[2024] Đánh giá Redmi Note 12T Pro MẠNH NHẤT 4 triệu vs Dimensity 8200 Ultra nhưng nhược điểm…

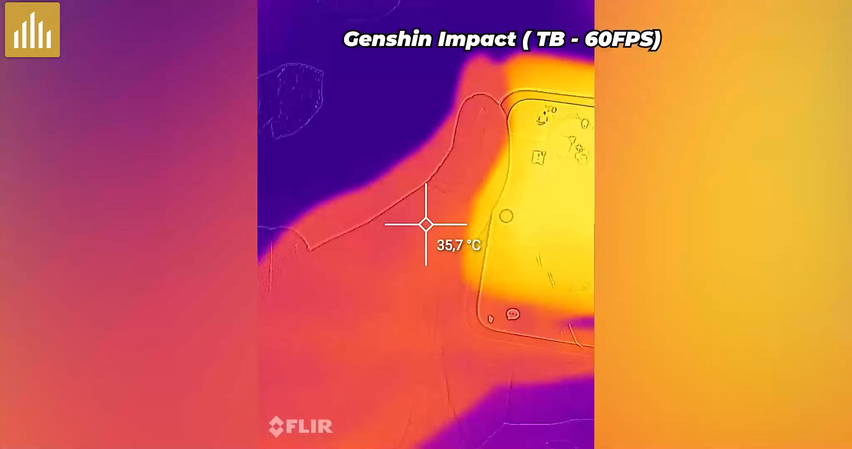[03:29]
On screen: spot 35.7°C
nhiệt độ của con chiếc này Cũng
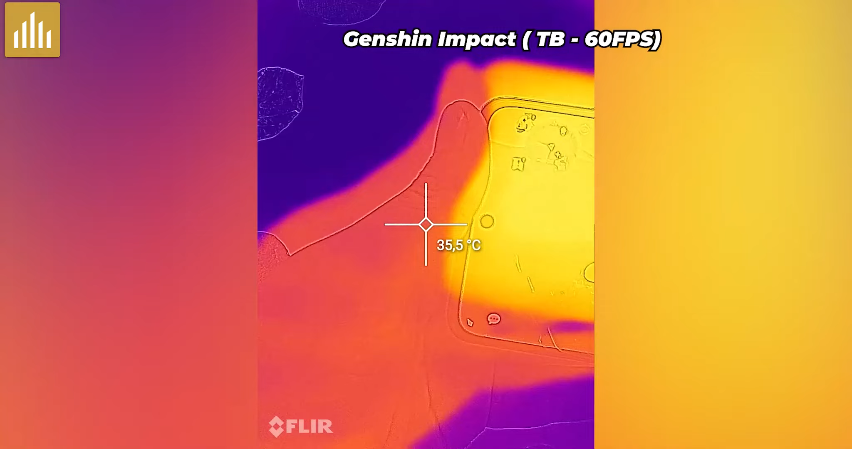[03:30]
On screen: spot 35.5°C
khá là tốt các bạn nha Ví dụ nãy mình chơi Genshin đủ họa trung bình đi Chơi lanh quanh 15-20 phút ấy Nó cũng chỉ lên tầm
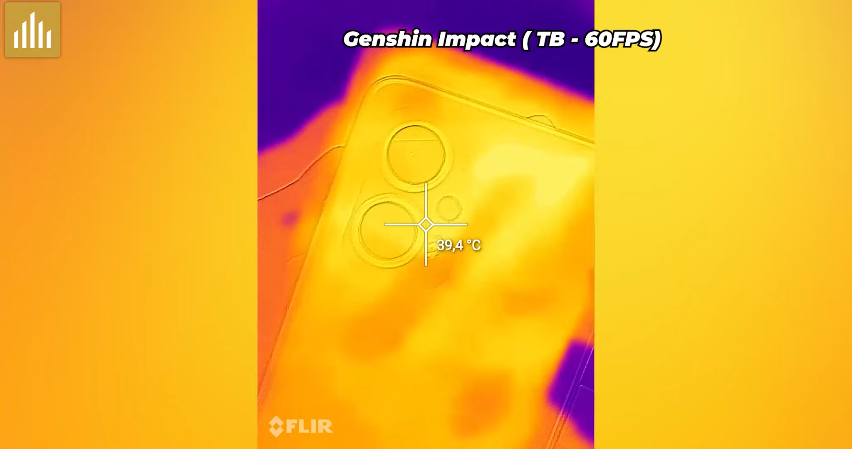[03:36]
On screen: spot 39.4°C
40 độ C mà thôi Một con số rất là ok nha Tại vì nhiều máy mà chơi Genshin như vậy Thì sẽ lên khoảng tầm
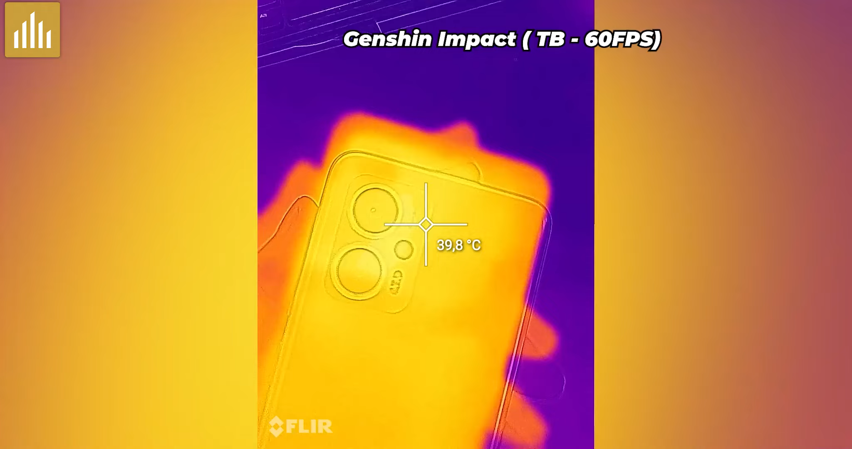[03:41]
On screen: spot 39.8°C
41-42-43 Rồi một vài điểm khác của chiếc máy này Không quá xuất sắc nhưng